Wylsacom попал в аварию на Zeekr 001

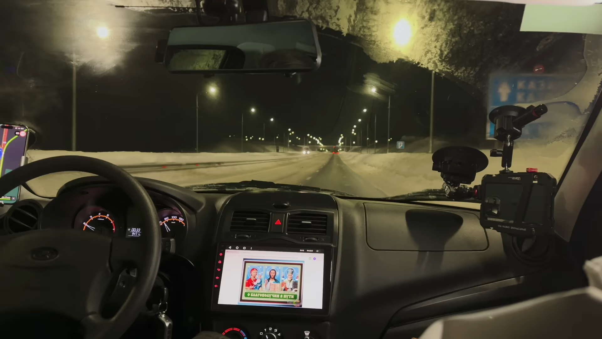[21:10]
Платная дорога М12 заканчивается прямо здесь.
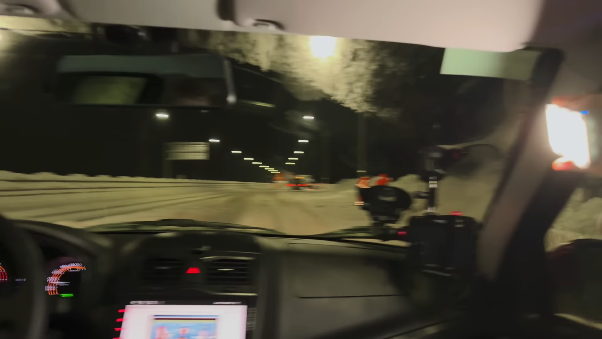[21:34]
И стараются разгребать вот этот вот наш замечательный бесплатный участок. Вот такая ситуация. Здесь все в снегу.
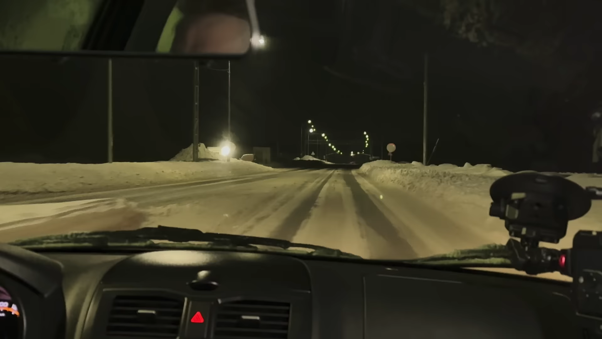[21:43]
Так, после какого-то апокалипсиса, значит, что ехать мы здесь будем с ограничением 90. Быстрее у нас, в принципе, не получится. Наша Гранта уже все. Она, в принципе, готова доживать свои последние два часа в наших руках по темноте.
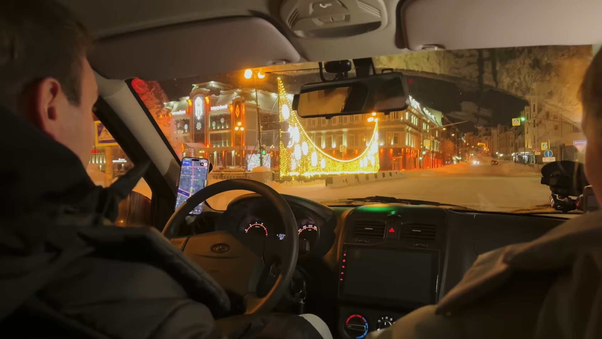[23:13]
Мы сейчас проезжаем мост. И, в принципе, мы уже у отеля.